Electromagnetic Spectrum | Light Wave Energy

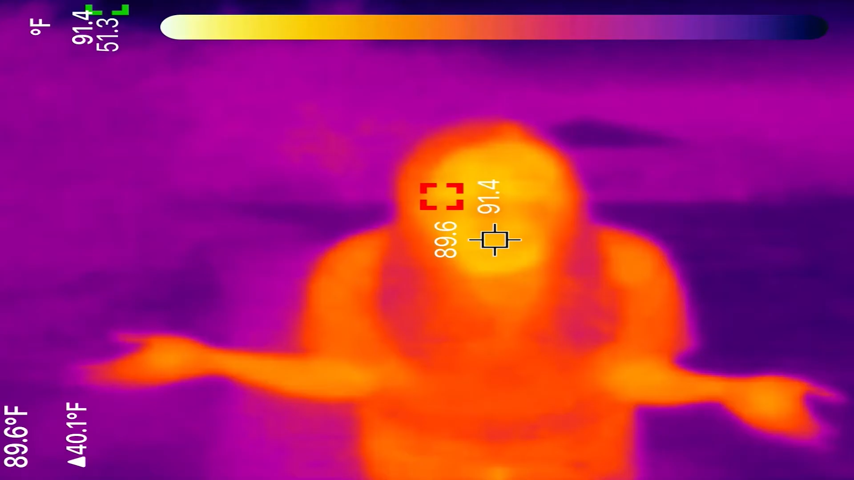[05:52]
On screen: spot 89.6°F, scale top 91.4°F, scale bottom 51.3°F
And this is what our human eyes are seeing. It's dark.
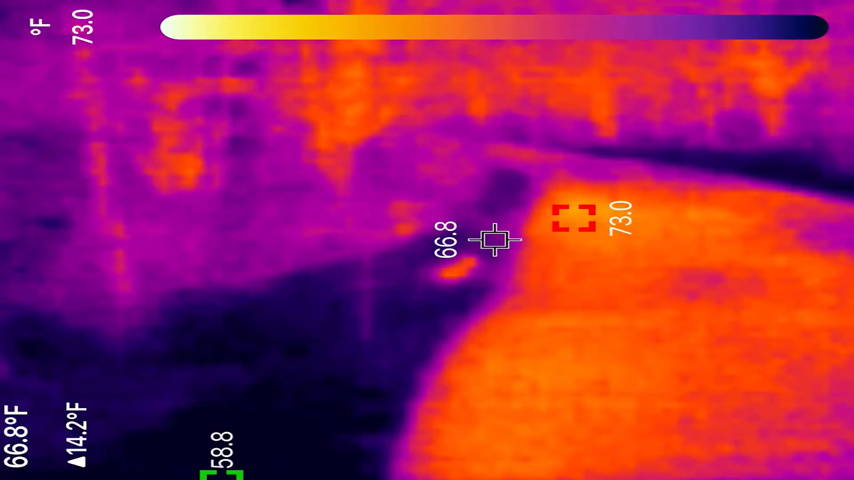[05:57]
On screen: spot 66.8°F, scale top 73.0°F
Oh, I think this is a rabbit. Yep, there it goes. Here's another one. Can you see it right there?
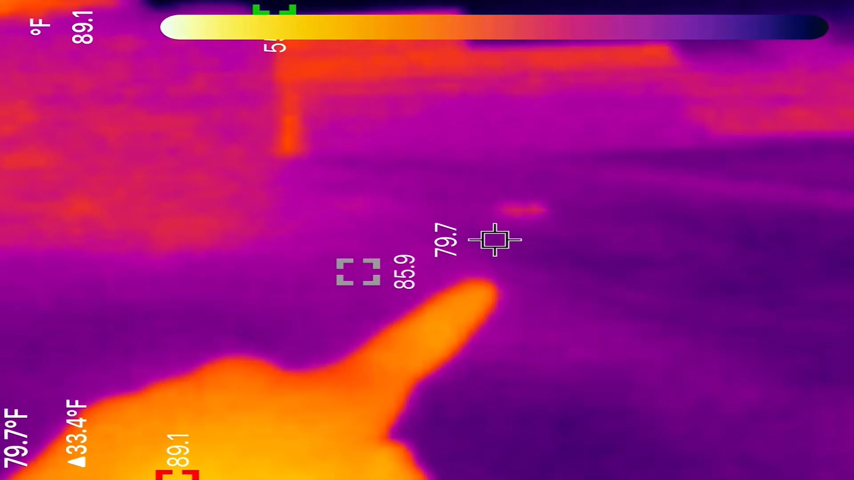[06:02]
On screen: spot 79.7°F
Not sure what this is, a mouse or a rat maybe? Oh, you can see it move right there.